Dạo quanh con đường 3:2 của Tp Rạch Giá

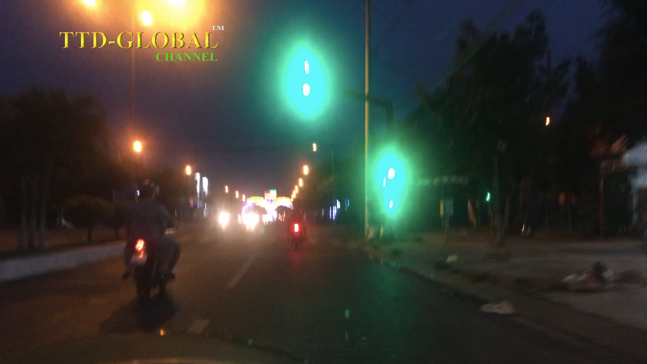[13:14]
Xa xa là chúng ta bắt đầu thấy cổng chào khu đô thị Phú Cường rồi các bạn.